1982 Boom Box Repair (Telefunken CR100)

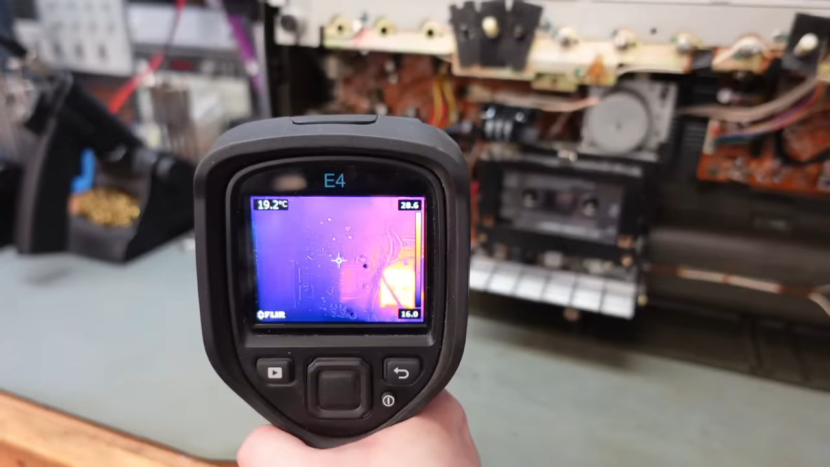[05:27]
On screen: spot 19.2°C
And the thermal imaging camera tells a similar story really. Looking at that. One on the right is quite warm and the one on the left is cold.
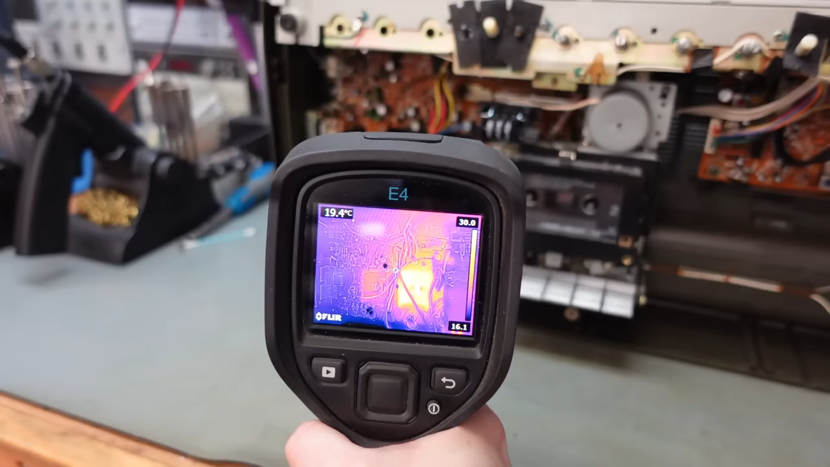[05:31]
On screen: spot 19.4°C
Hmm. Okay, looks like we've found the problem. Luckily, these chips are still available online.
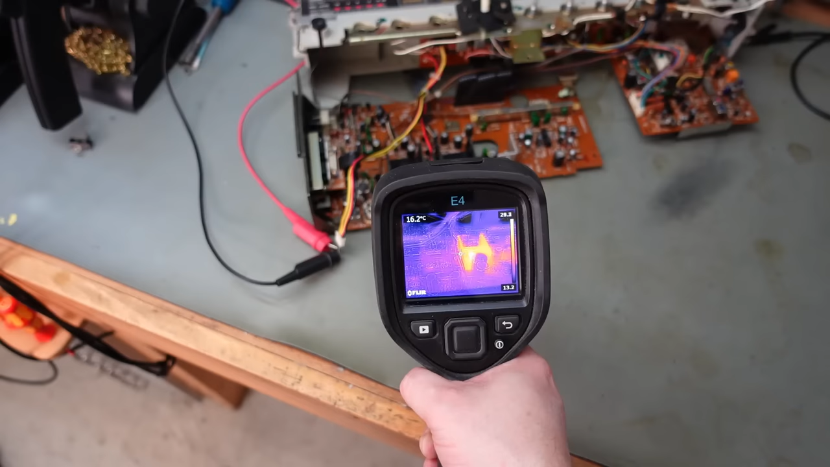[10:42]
On screen: spot 16.2°C
Oh. Oh, the new one's still warm. Warmer than the other one. Oh, what's going on? Hmm. I might just swap them over.
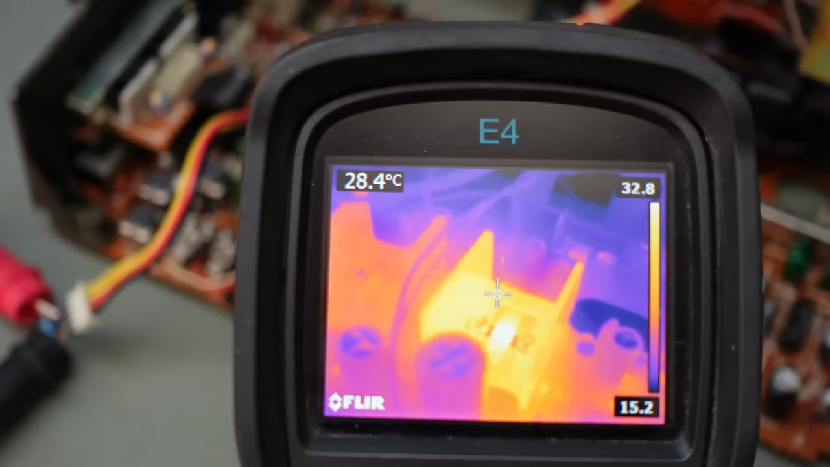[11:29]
On screen: spot 28.4°C
Yes, there's something wrong. Something wrong here. Something on that channel is causing the chips to get a bit warmer. Yeah, I wonder, whatever it is, might have caused it to go in the first place. What is it? Hmm. I need to be a bit more scientific about this.